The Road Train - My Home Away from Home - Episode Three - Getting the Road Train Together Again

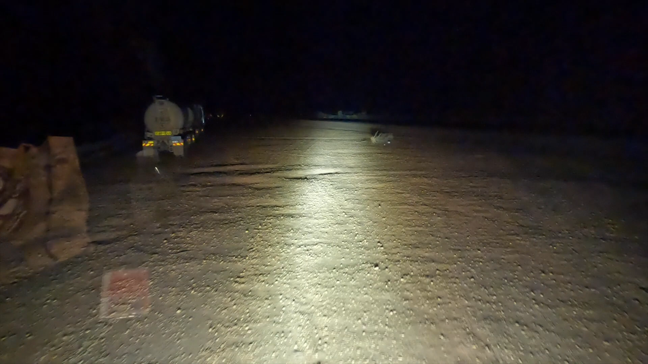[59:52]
So then, for the next 60 kilometers, roadworks. And there we are. 80 kilometers later, finally, somewhere where to park.